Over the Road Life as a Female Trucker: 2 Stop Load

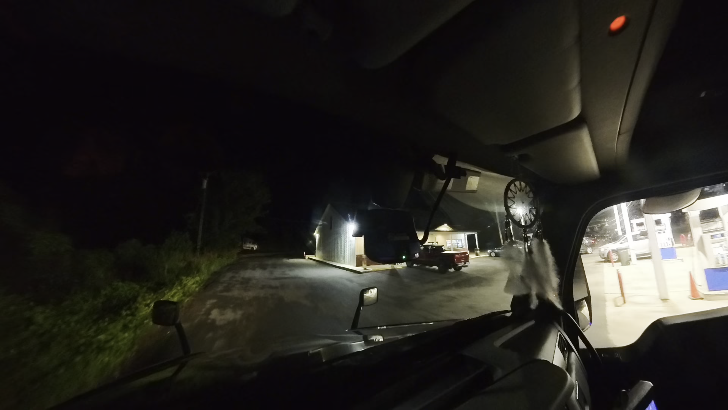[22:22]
We made it to the little truck stop for tonight. Hopefully they got parking. I'm feeling real confident right here. Yeah, little straight line back.